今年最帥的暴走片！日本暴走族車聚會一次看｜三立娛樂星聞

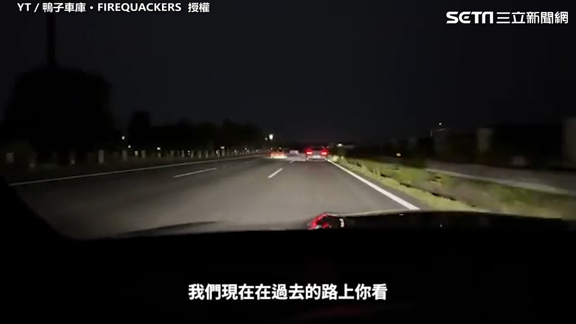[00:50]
過去的路上你看已經有一台那種迪趴抱走車這那個欸是280Z嗎還是410Z然後還有一台抱走車你看喔到了到了左野PA沙諾喔有啦有練習都在門口等了好好笑欸這裡面有一隻羊欸好可愛喔好可愛喔哈哈哈哈